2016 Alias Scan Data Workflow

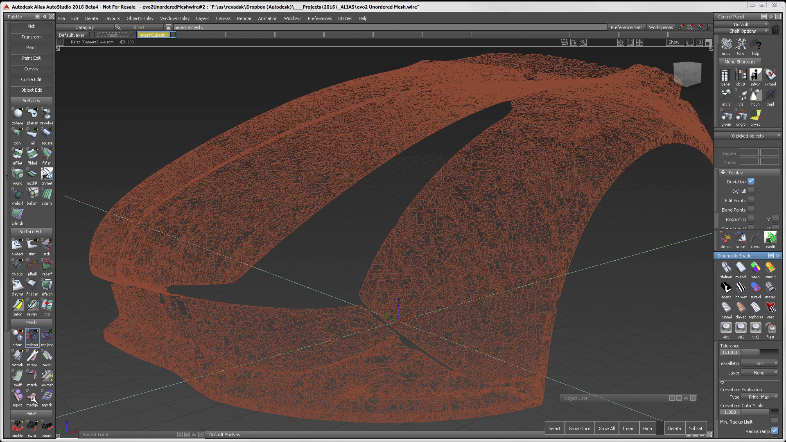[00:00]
For over a decade, Aliases had a refined set of tools that efficiently bring scan data into high-quality surfaces. These tool lies in the Mesh Toolkit in the palette. With the 2016 launch, I will show you a new approach working with scan data. There are three tools that will be covered in the Scan Data section. But before working on these tools, I want to set up my scan data. By using Curvature Analysis and reducing down the visibility of the scans, I get a better understanding of the shape.
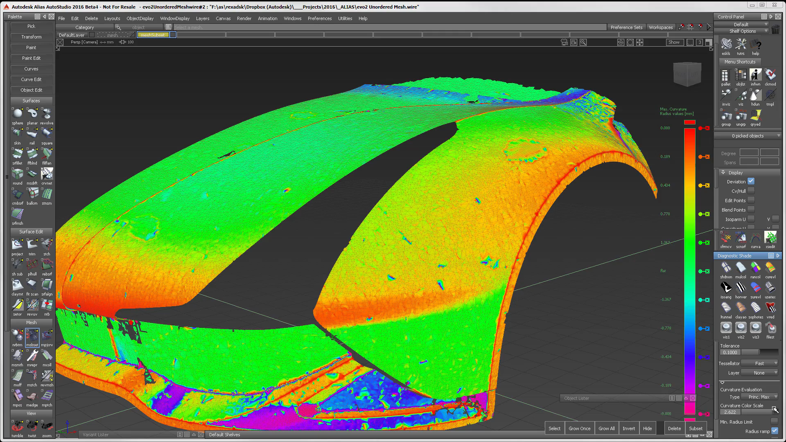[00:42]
I'm using Principal Max Curvature Analysis. This provides a great way to see sharp edges in the scan. It is easy to adjust the scale of the analysis. This allows me to accentuate areas that I want to concentrate on. I will start with the Mesh Subset Tool.
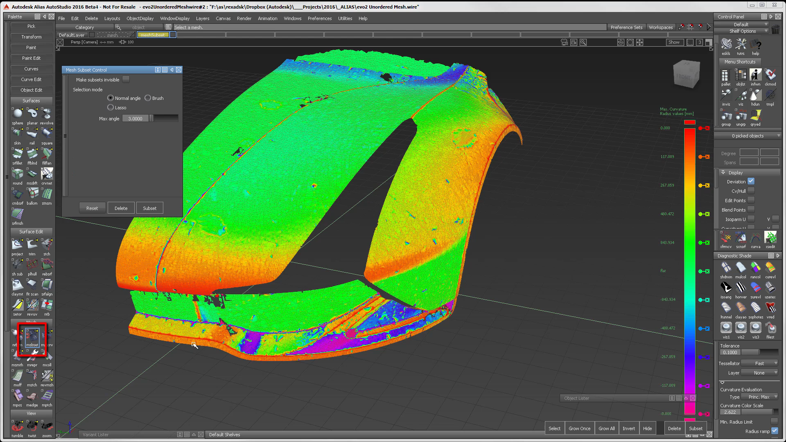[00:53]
This is a tool that has been in Alias for some time and relied on the Lasso feature for selecting meshes.
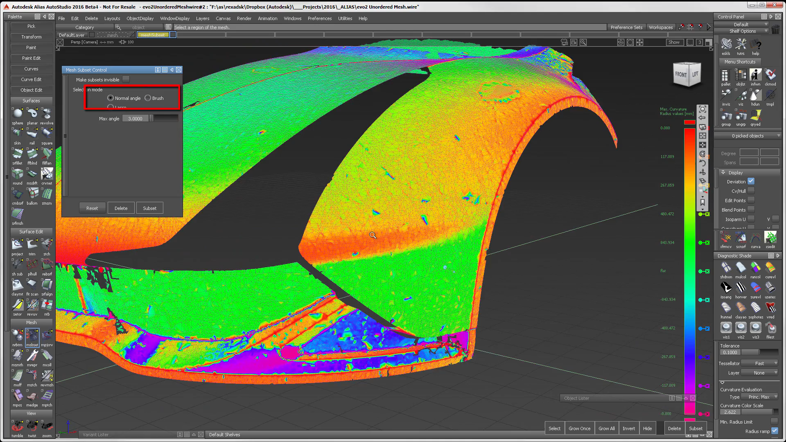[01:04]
As you can see with this release, there are two new selection methods, Normal Angle and Brush. As you hold down the mouse, Alias respawns finding mesh patches that fit within the Max Angle Tolerance.
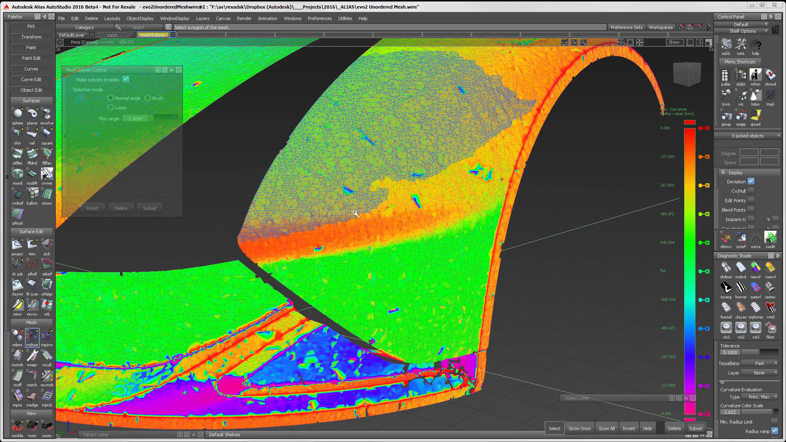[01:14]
Look how well the Normal Angle is stopping at the edge as I select near the wheel well. I use the Normal Angle in conjunction with the Brush Tool.
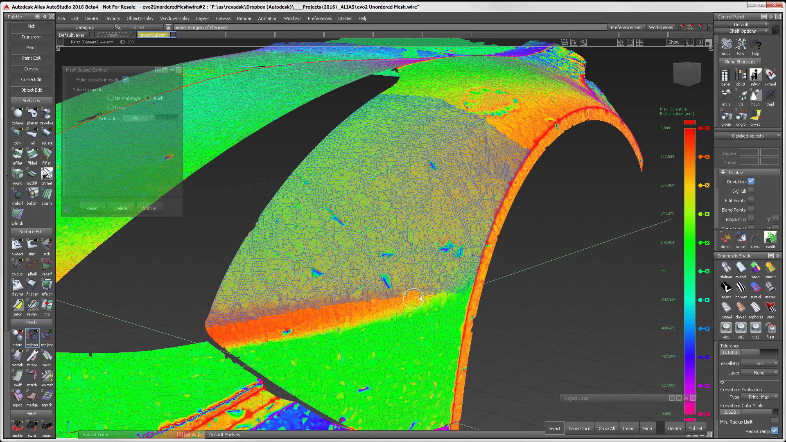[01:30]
In these tools, I use the left mouse button to select meshes.
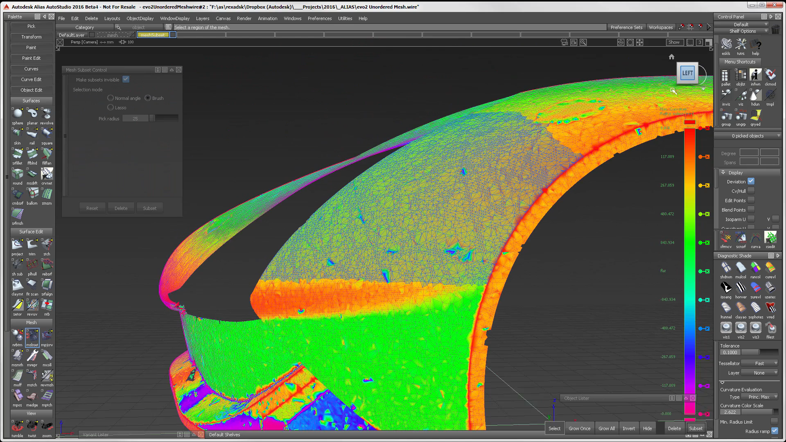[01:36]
I can use the right mouse button to deselect meshes. As such, I can use the Brush like an eraser. Because I have the Make Subsets Invisible turned on, when I hit Spacebar to subset the mesh, the selected mesh becomes invisible. This makes it much easier for me to see what I want to work on. As I am selecting the data, if I accidentally go over the edge,
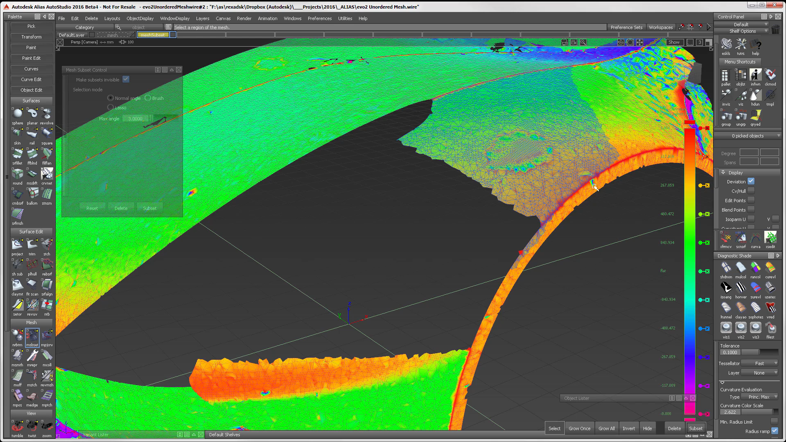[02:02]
I can easily use the right mouse button at any time to deselect. Now that I am done with subsetting the meshes, let me make all the meshes visible and switch to a random color mode.
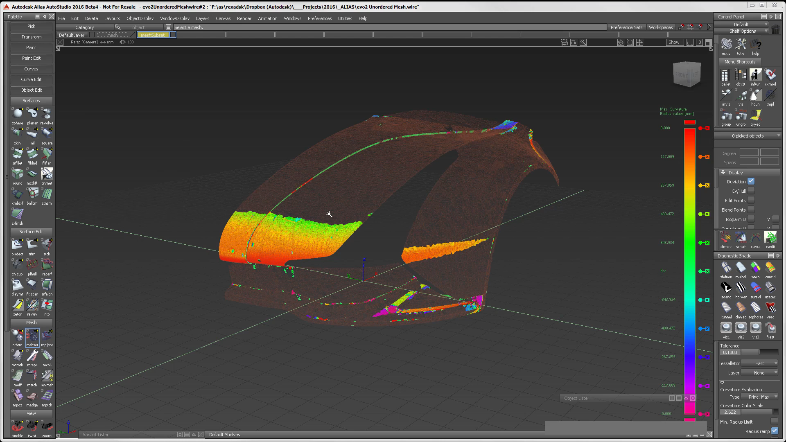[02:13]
FitScan has been revised for 2016.
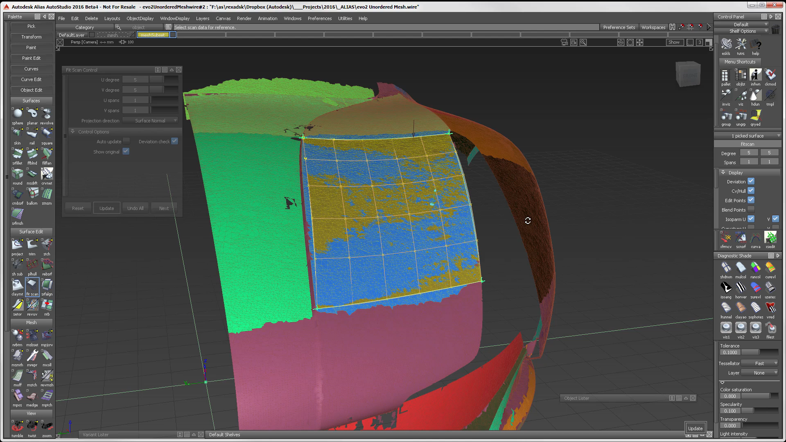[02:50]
use random colors and look for a marbling effect showing the surface and the scan are very tight to each other.
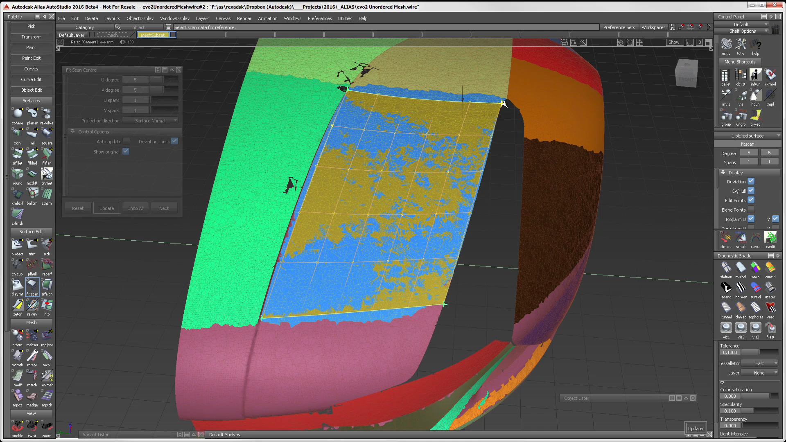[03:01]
This surface now has history and can be modified within the session or later by using the Query Edit tool.
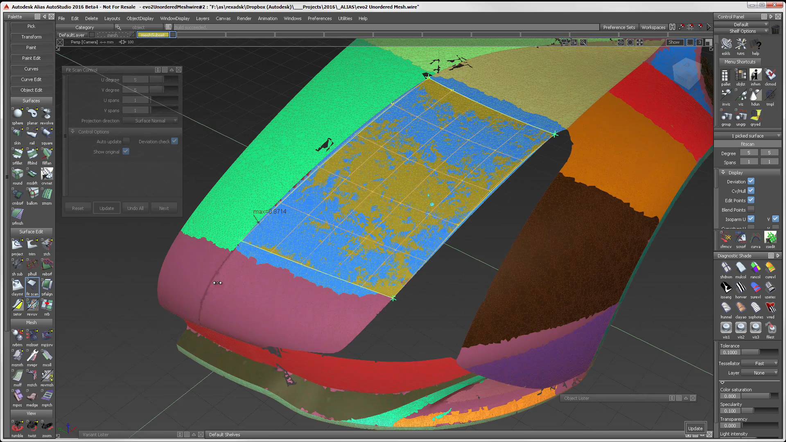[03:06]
At the start of the creation mode, I turn deviation check on.
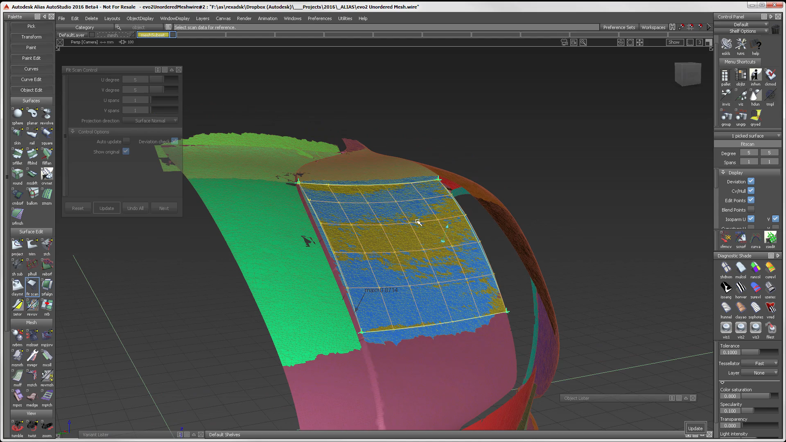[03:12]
This feature allows me to see the deviation between the surface and the mesh. Surface for Mesh is a new tool for 2016. Looking at the interface, the selection mode looks common to the mesh subset tool, with the addition of curvature. Therefore, I will use curvature since it's new.
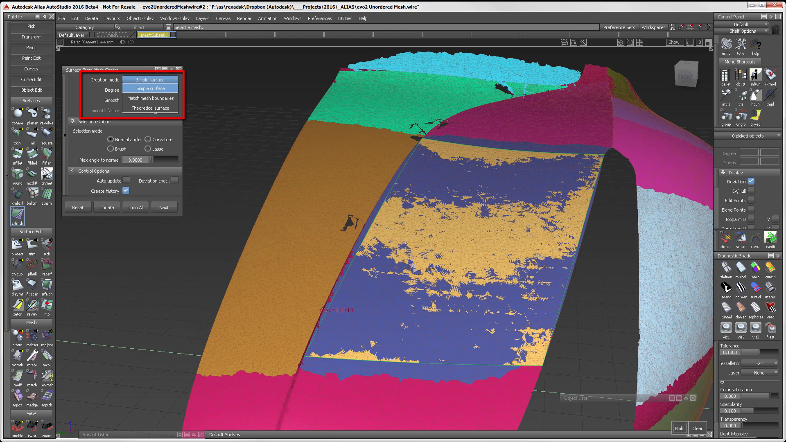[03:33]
There are three creation modes for the Surface for Mesh tool. I will look at each one separately and start with the simple surface. As I select the scan and then click to start capturing the meshes, in this case, Alias automatically grabs all of the selected mesh. This is because the curvature of the mesh layout falls within the min radius limit. If I hadn't subsetted this area, a much larger area would have been selected.
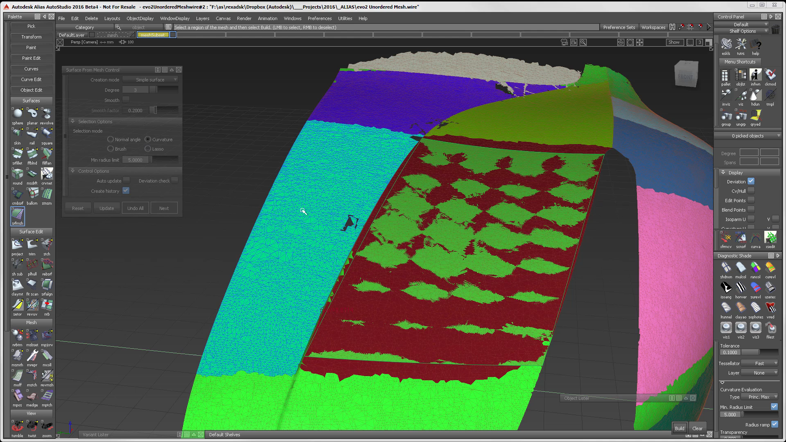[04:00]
When I tell Alias to build, a four-sided surface is created, resting nicely on the scan. This simple surface keeps the entire surface within the selected scan and tends to be the tightest tolerance surface.
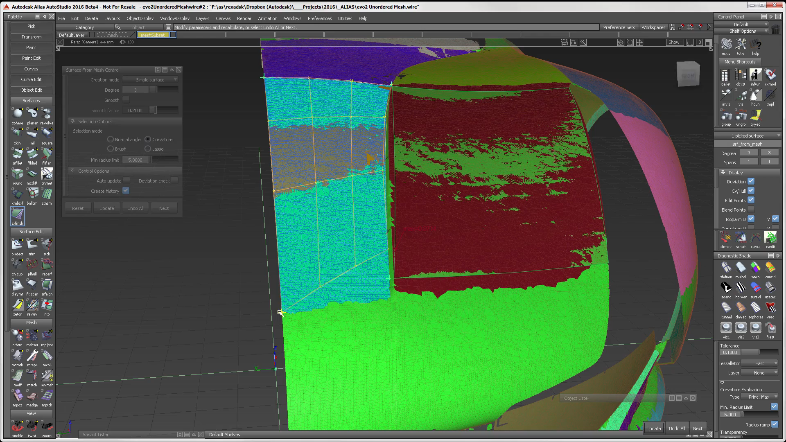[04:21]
I can use the green triad on the corner of the surface to adjust the location of the corner. This is a good practice to minimize the deviation.
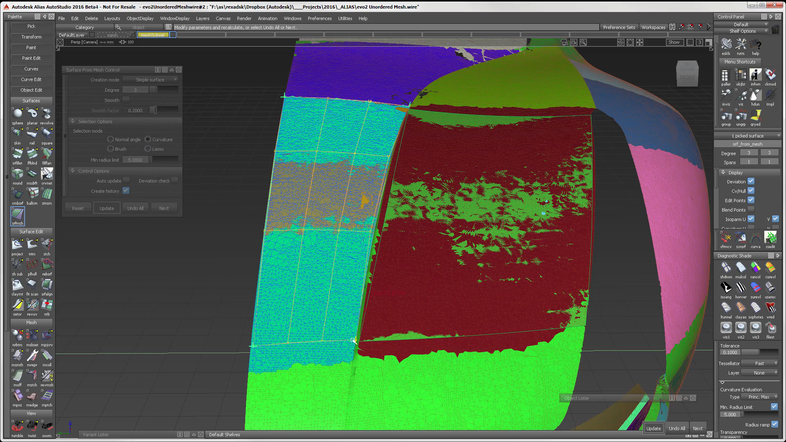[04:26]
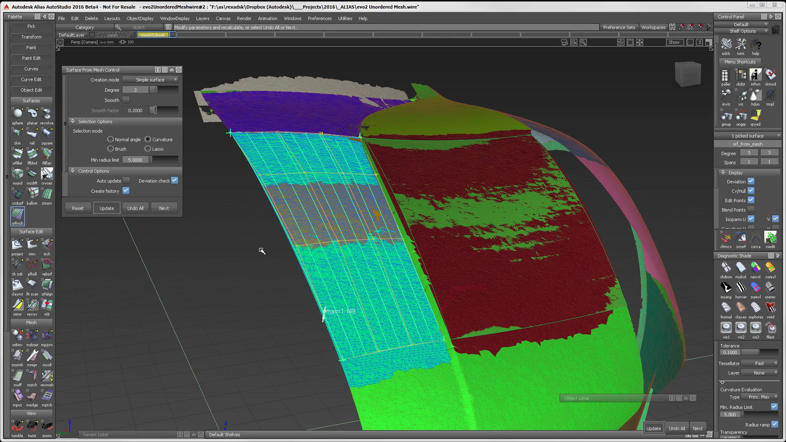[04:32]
When I turn deviation check on, I can see that the maximum deviation is at about 1.14.
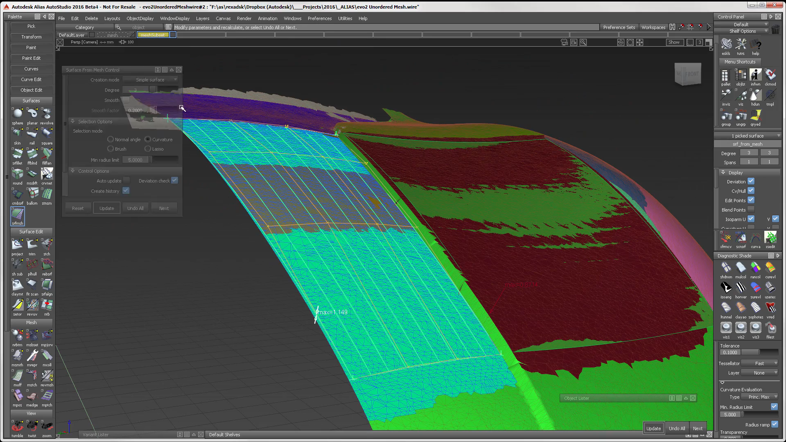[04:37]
By adjusting the surface degree, I can create a tighter surface on the mesh. The mesh boundary creation mode will attempt to create a natural surface as close to the boundaries of the selected mesh as possible.
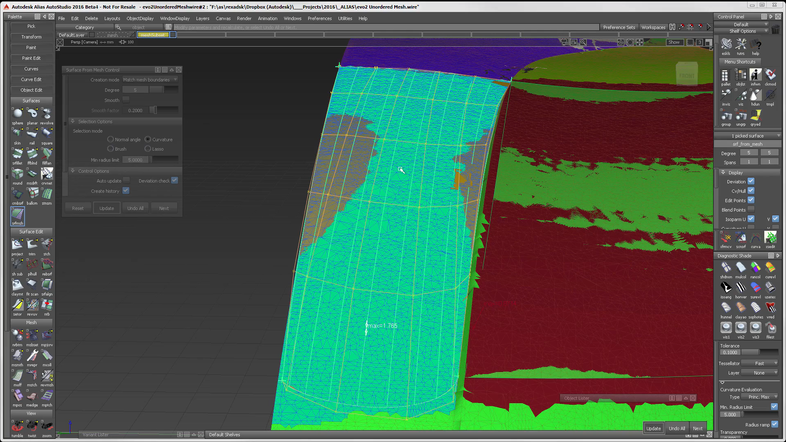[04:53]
This is an untrimmed surface, and this works well with tools such as Align.
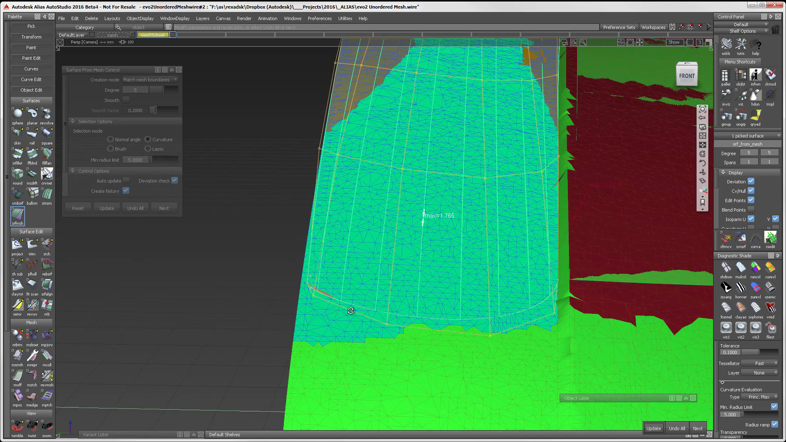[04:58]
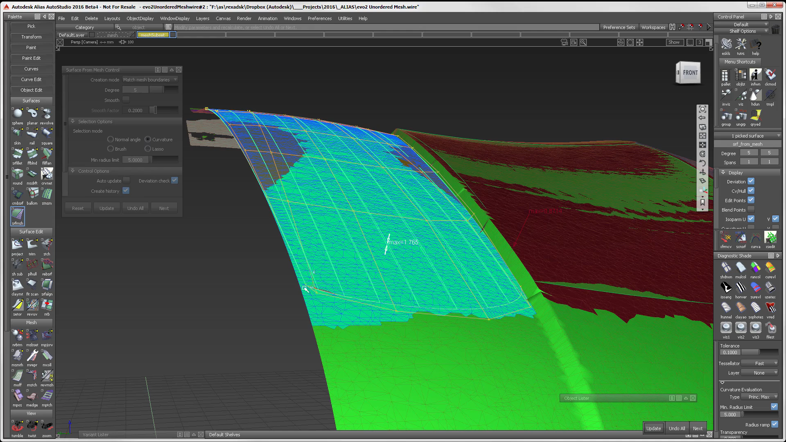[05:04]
The final creation mode is the theoretical surface. In this mode, Alias will build a surface whose boundaries extend beyond the edges of the selected mesh.